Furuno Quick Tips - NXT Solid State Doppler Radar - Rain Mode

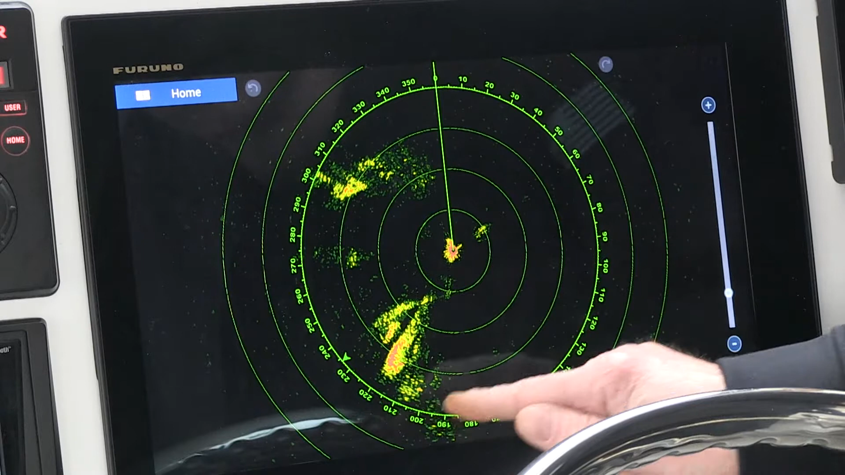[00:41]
For a normal radar picture, this is what you'll see for a storm when it moves in. So what I want to do is make it easier for you and maybe make the rain stand out a little better.
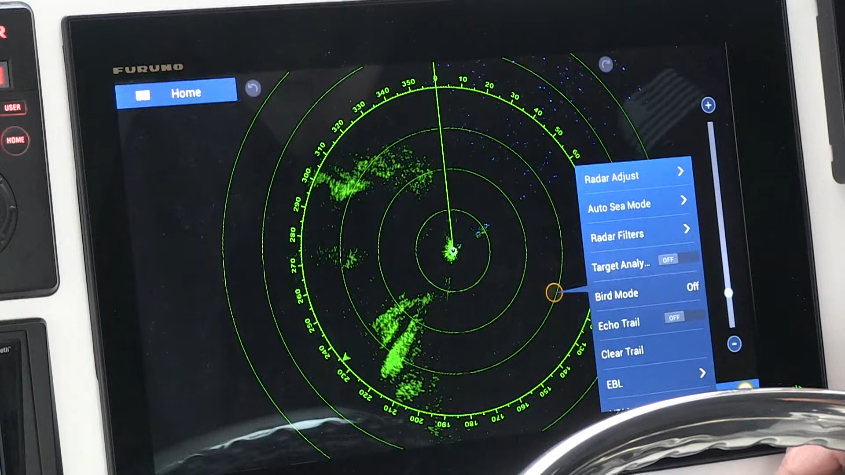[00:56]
Now what we'll see is a slight shift in colors. We now have bigger green targets with some red intermixed in. Reason being is now that we're in target analyzer mode, it's seeing the rain as a potential threat.
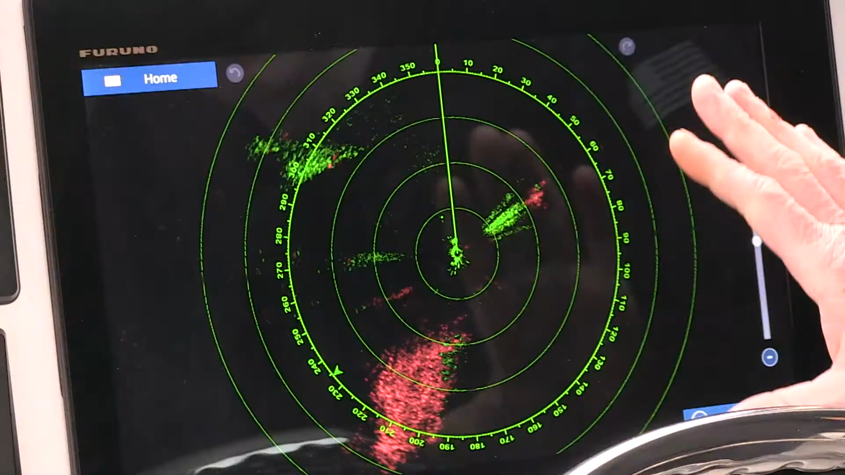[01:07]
That's why it's turning red. That just lets you know it's moving faster than three knots.
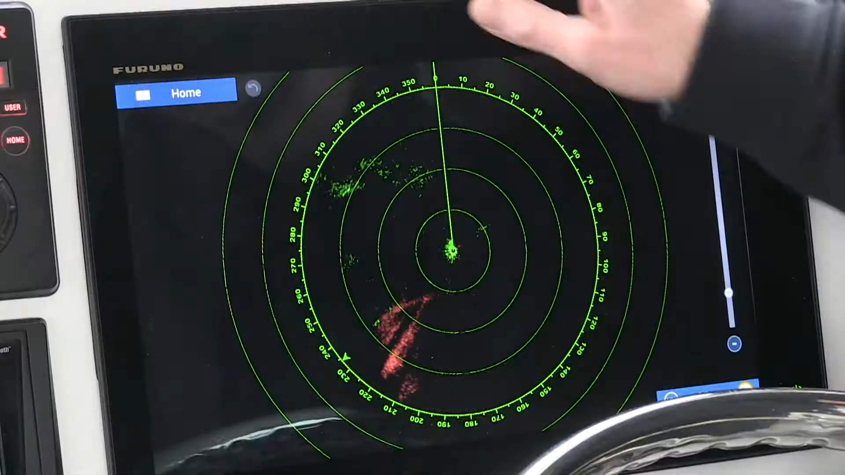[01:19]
I'm going to start by tapping the home button,
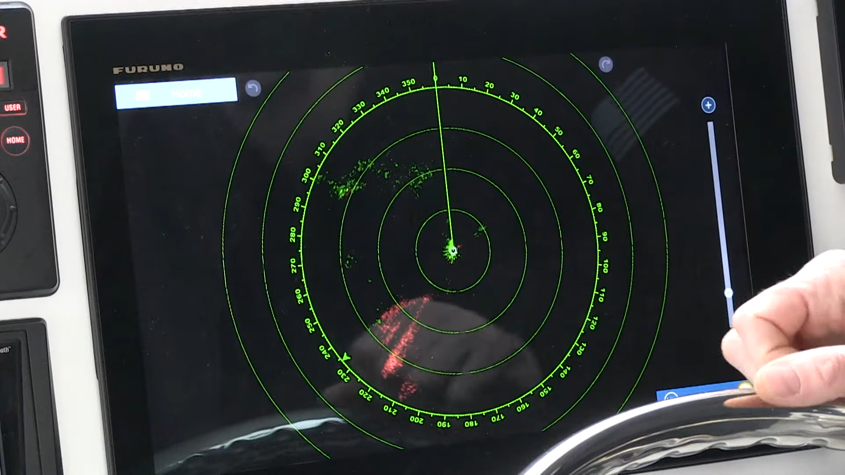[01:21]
tapping settings, scrolling down to radar,
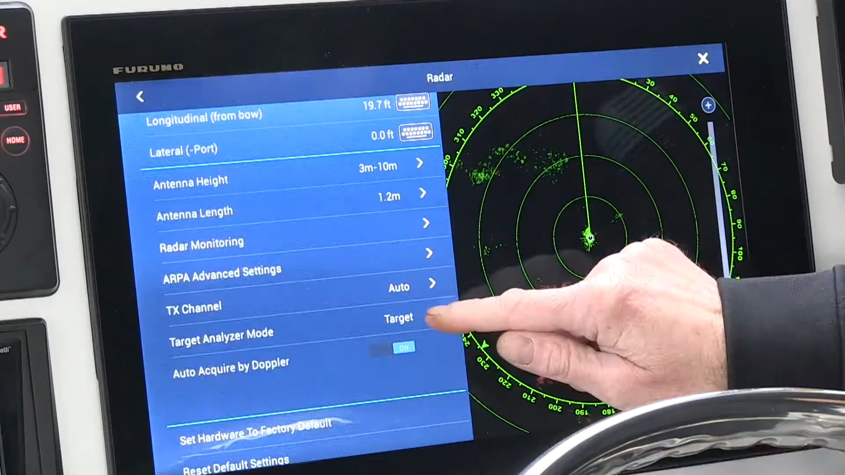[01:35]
And once I do, the coolest thing happens.
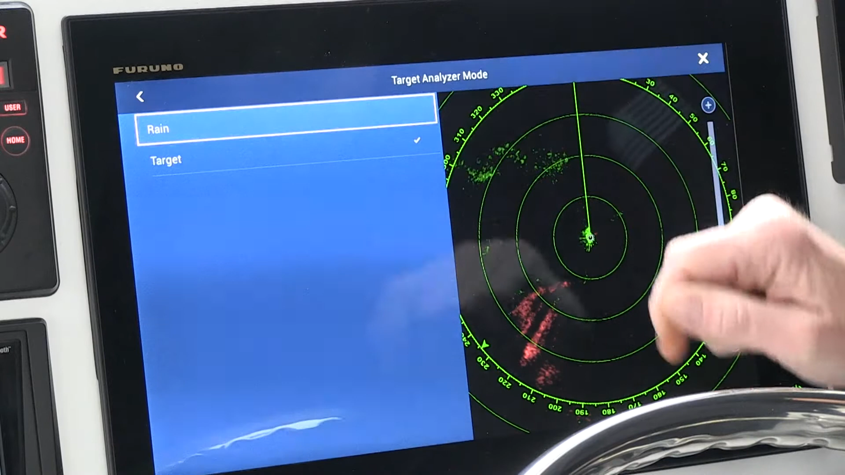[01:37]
We'll tap on rain, we'll click the X to back out,
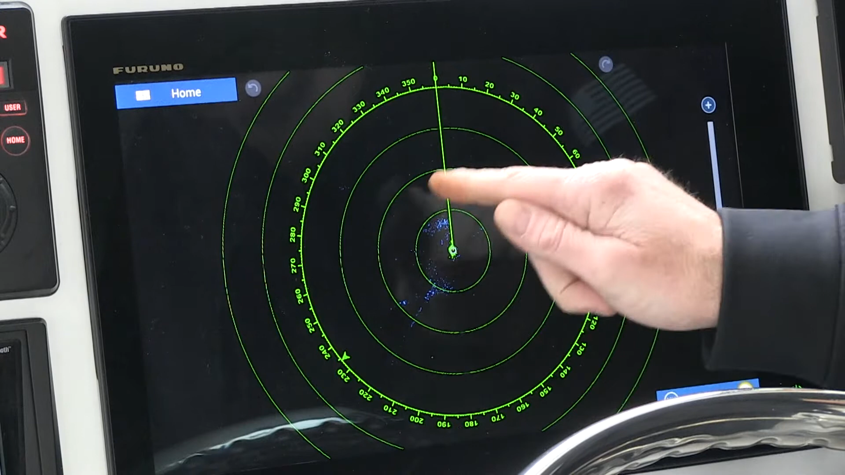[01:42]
and now what's going to happen is my rain is going to turn blue on the screen. Okay, now we see that we take a closer look at it, we can actually see the storm in three different areas around the boat.
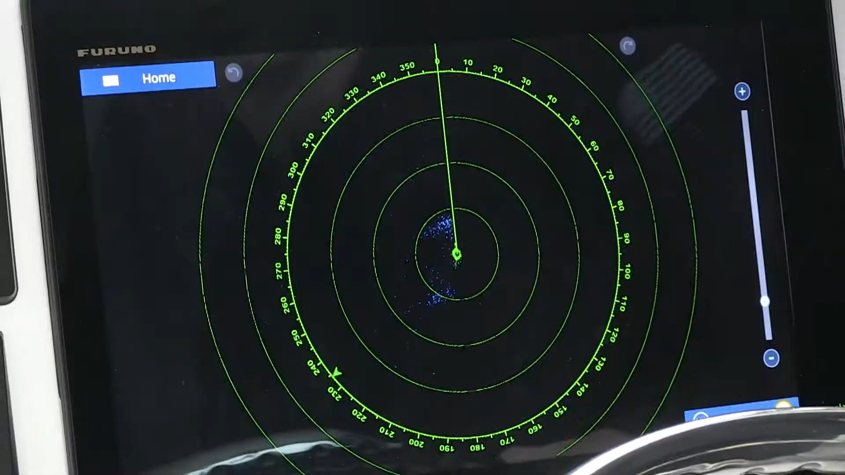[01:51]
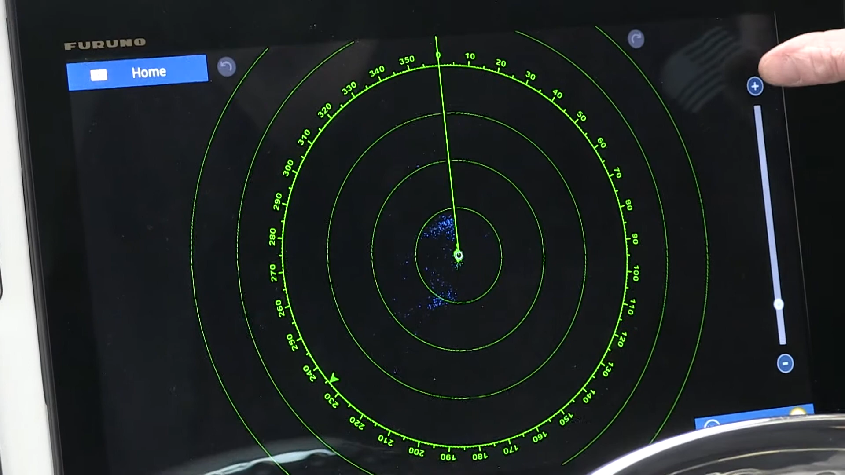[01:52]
We can zoom in and out to see what, if anything, we want to do to avoid that rain, or just know that it's there.
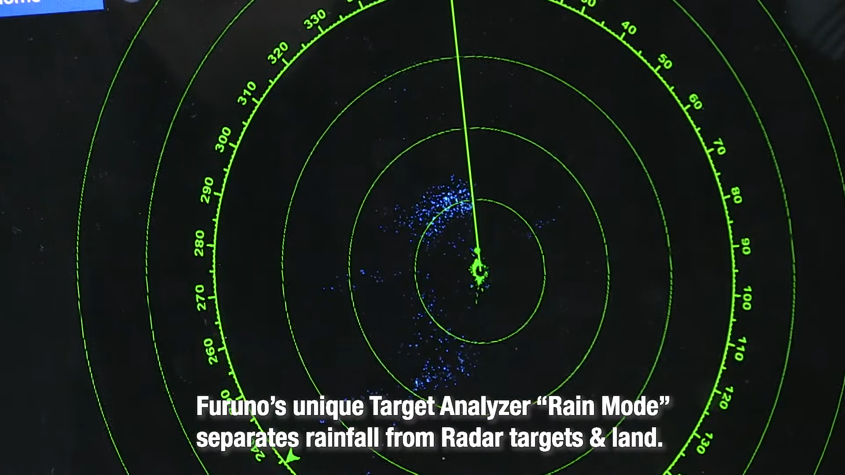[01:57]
It's a lot of good information right on your radar screen. And now that we've showed you how the rain mode works, we hope you agree that it's a great situational awareness tool for a quick look at the radar to help get you and your family home safely.